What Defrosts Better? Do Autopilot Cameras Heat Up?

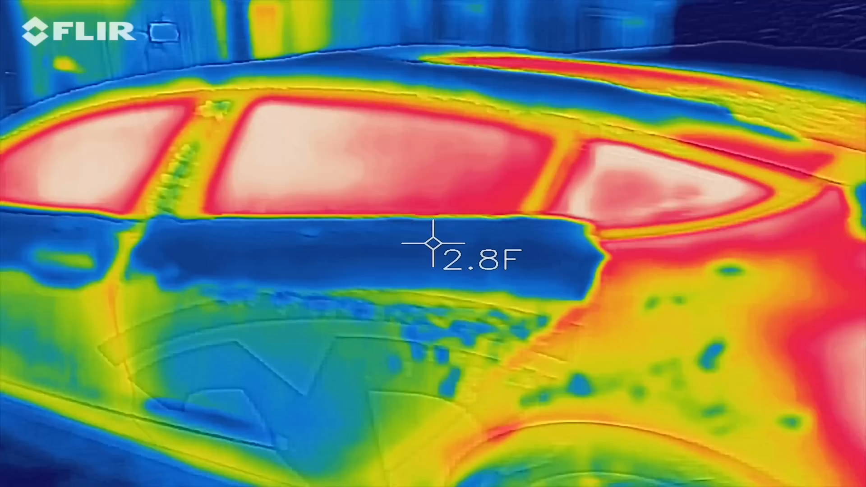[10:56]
On screen: spot 2.8°F
I mean, that whole area is kind of heated, but it might just be from internal.
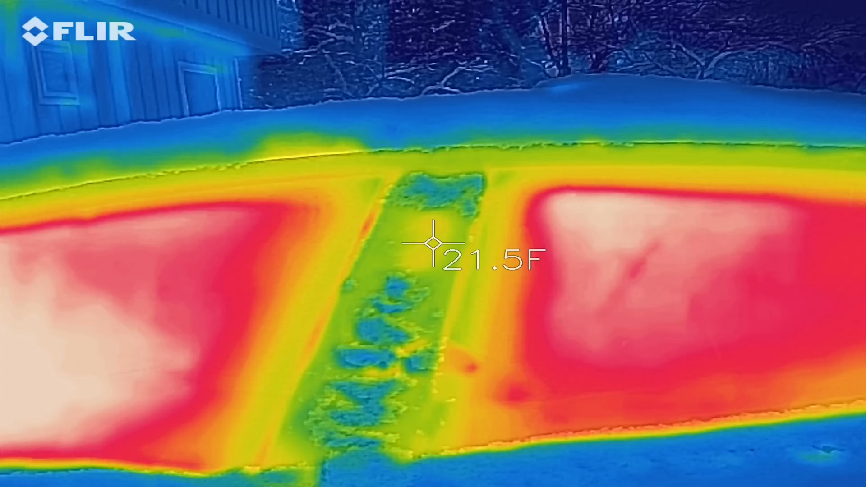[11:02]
On screen: spot 21.5°F
You can see the top.
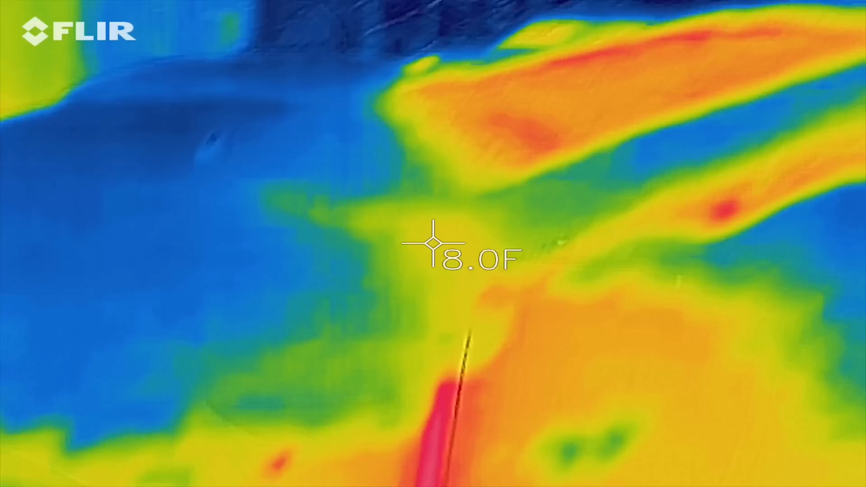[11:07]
On screen: spot 8.0°F
And now the side here. Oh yeah, you can definitely see. That's totally the camera. It's up to like 40 degrees.
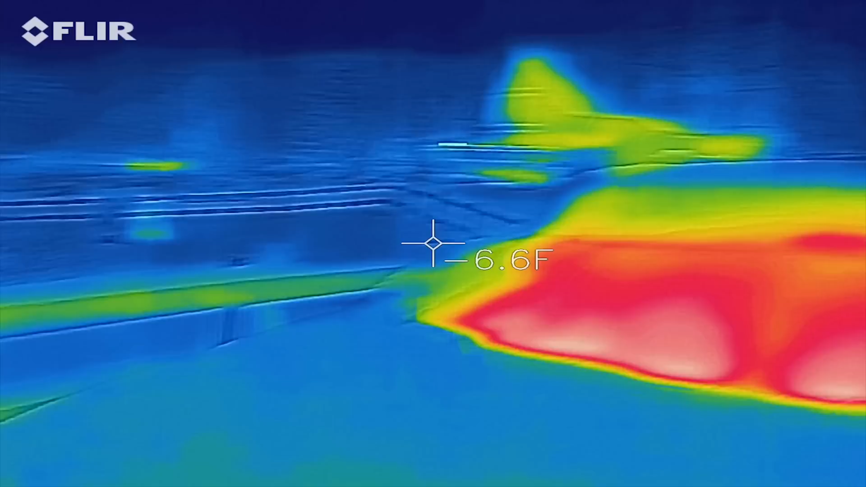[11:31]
The cameras do preheat. Oh yeah. They heat up.
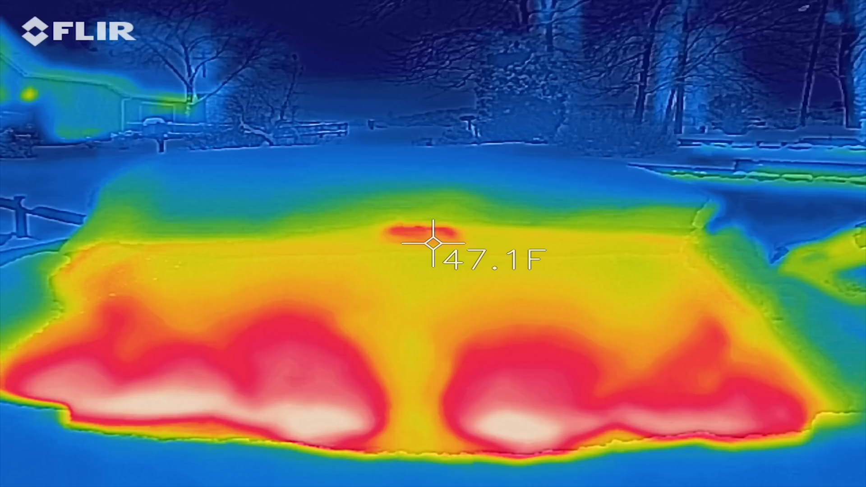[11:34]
On screen: spot 47.1°F
Even without me in the car? Yeah. We did discover that preheating the car will help get all of the windows clear,